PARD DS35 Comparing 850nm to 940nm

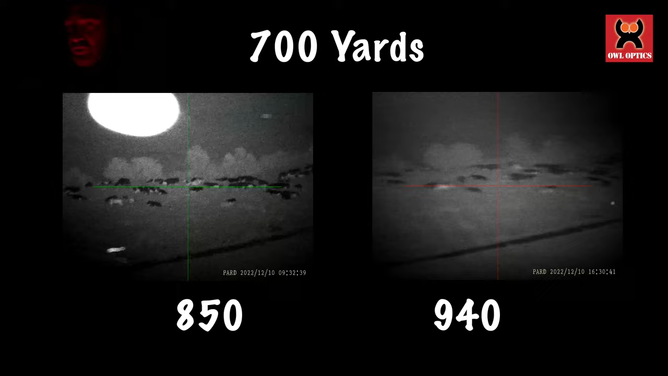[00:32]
with this but the reality is this 940 ds is seeing over
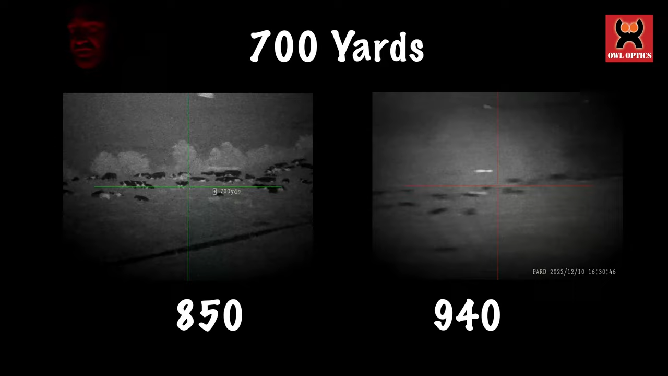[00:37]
700 yards to those cattle the 850 is a little bit clearer that's for certain and
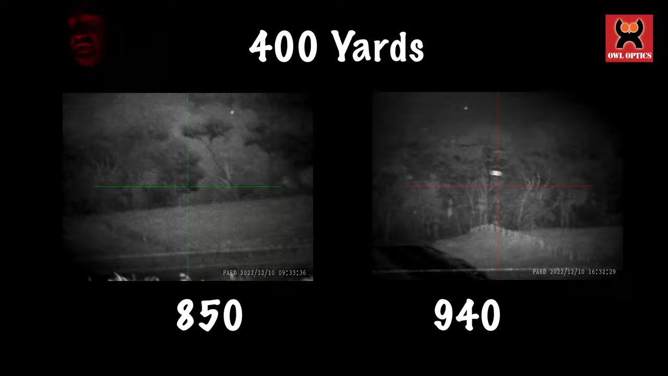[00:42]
even when we look down towards the driveway which is a lot closer you can still see a slight difference
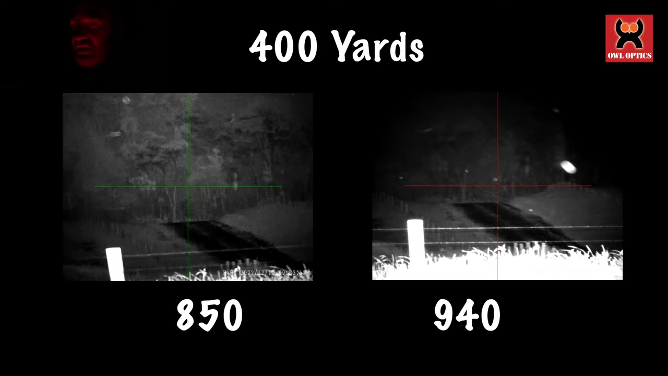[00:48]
but it's not as much as you think now the advantage of 940 is is nothing can see it there's absolutely no red glow from the front
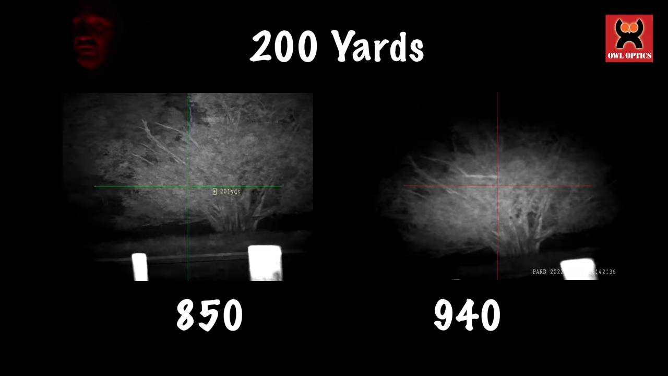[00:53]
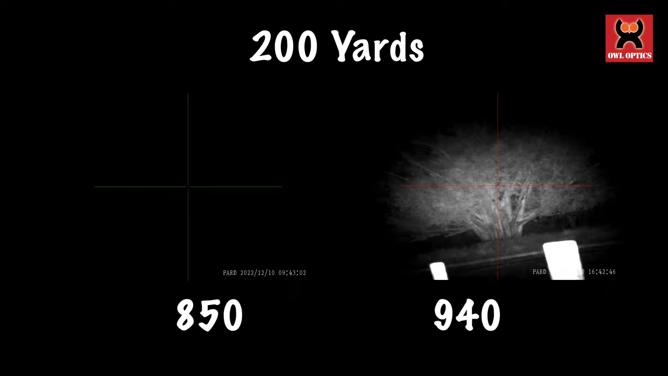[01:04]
if you've ever wondered what an ir light looks like at night here is the
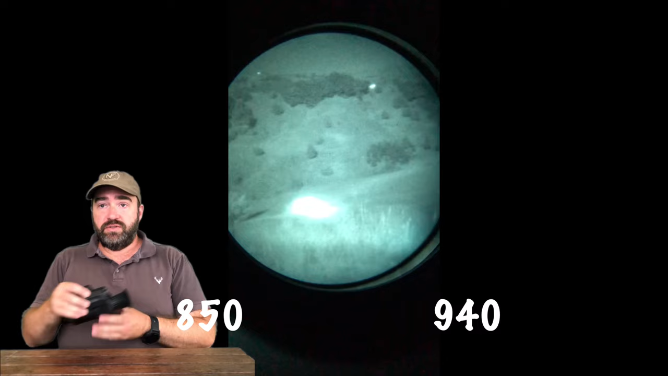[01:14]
007v when it's recorded through a night vision device which is obviously extremely sensitive you can actually see the laser beam going across the the gully which is approximately 300 to 400 meters away so you can see how bright it is and that it is actually giving you that sort of range it's also not spilling on everything that's around us such as the grass and the trees it is very very narrow so unlike the old days of led torches we used to have a massive spill these are very very tight even on focus or on flood